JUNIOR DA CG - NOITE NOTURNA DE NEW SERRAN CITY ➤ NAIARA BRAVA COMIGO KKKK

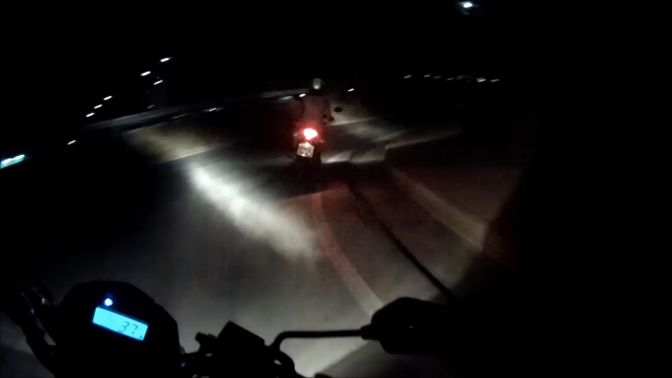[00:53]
Tacadas golpes, mano Nessa buraqueira aqui, ó
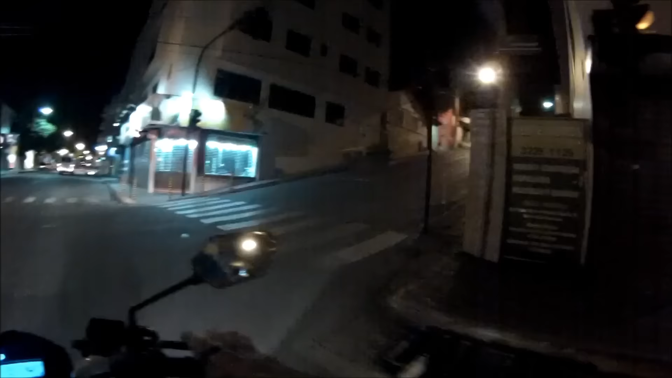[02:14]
Dá só um rolêzinho ali E já voltar Pegar o lanche e vazar fora, mano Andar de noite que empresta, não Não, não, não
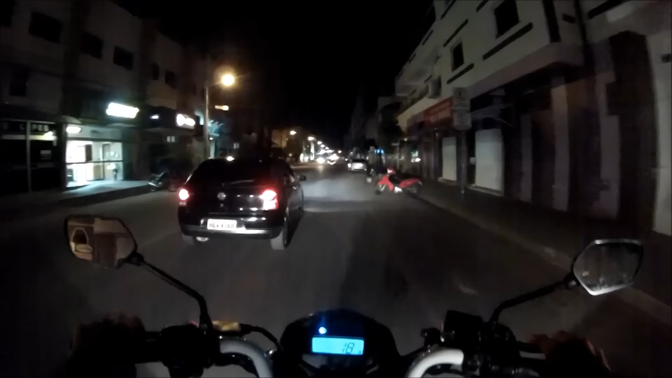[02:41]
Oh, a RD, assustei com barulho.
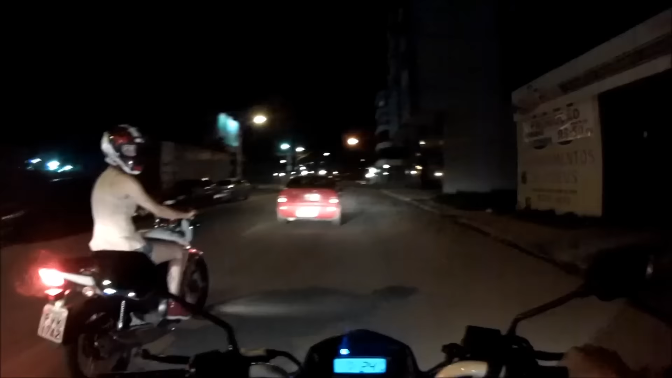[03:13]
A noite aqui é só farol alto. Só uma rodeada. Ó, baladinha monstra, hein? Pesada. Ó, cadê o xijoteiro pra causar ali agora?
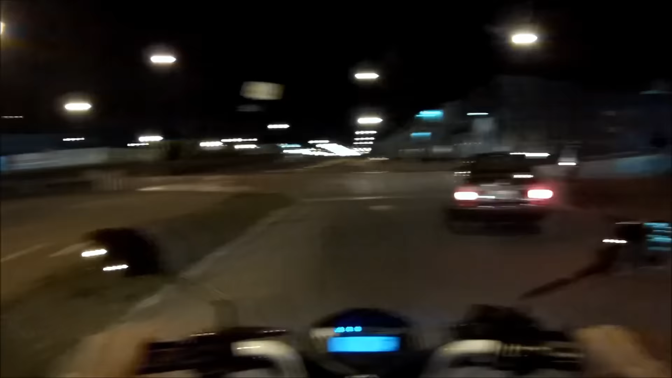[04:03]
Ó, MT-07, tem que conhecer esse cara aí pra mim dar um rolê nesse MT. MT-07, ó, já meteu a mão, tá silenciosa.
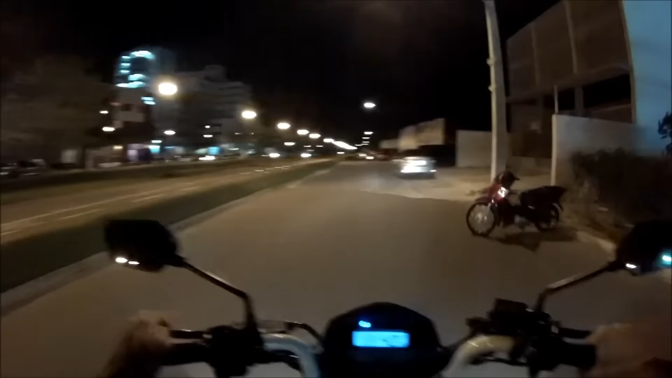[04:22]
Ó, um dálmata, ó, um dálmata. Não gosto de andar de noite, mano. Sei lá, não fico confortável igual andar de dia, tá ligado? Posso ter seguro nas lonas e tudo, mas eu não fico confortável não.
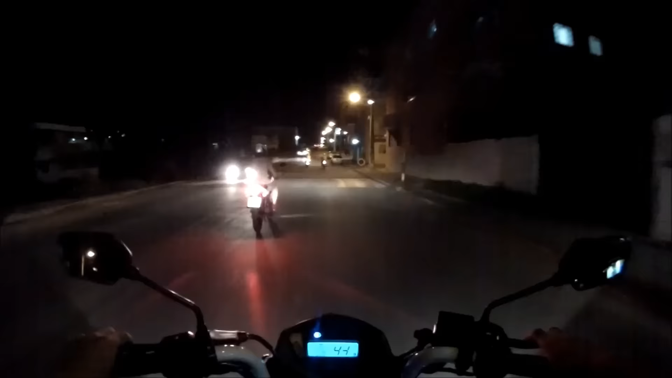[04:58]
Mudar de noite é embaçado. Ó, MT foi torando. Diminuiu e começou a torar de novo.